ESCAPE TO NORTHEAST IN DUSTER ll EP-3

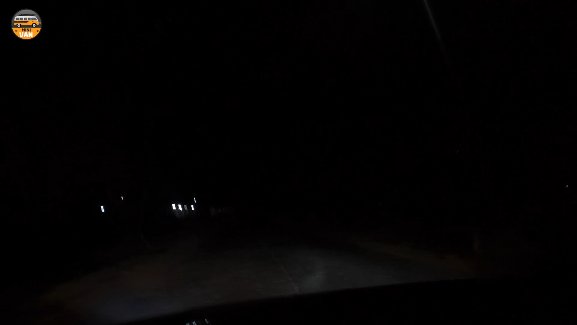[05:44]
ചെറിയൊരു ഗ്രാമപ്രദേശത്തൂടെയാണ് പോകുന്നത്. ഏകദേശം ഒരു മണിക്കൂറിനുള്ളിൽ പുരിയിൽ എത്തിച്ചേരുന്നതാണ് ഇതിനകത്ത് കാണിക്കുന്നത്.